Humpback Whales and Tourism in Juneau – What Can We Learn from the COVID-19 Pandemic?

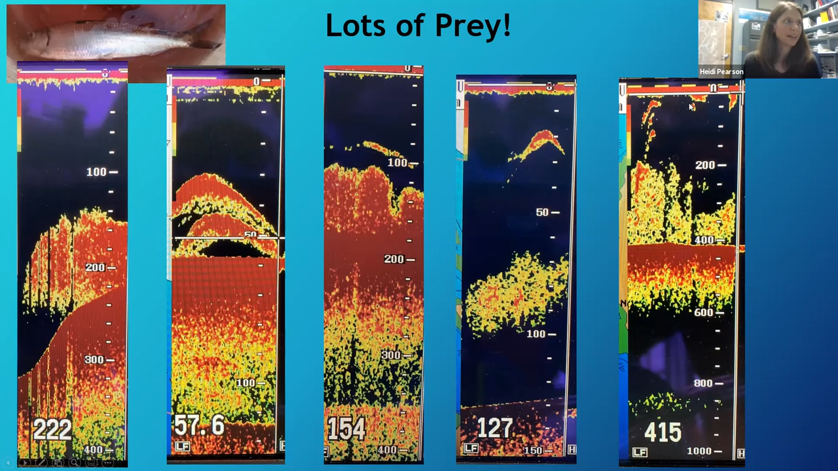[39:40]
We see all of this prey at the bottom, a very rich herring school. And then all of these blocks here are whales diving down. So we're looking at prey because prey and how much an animal is eating can also impact an animal's health and particularly its stress hormone levels.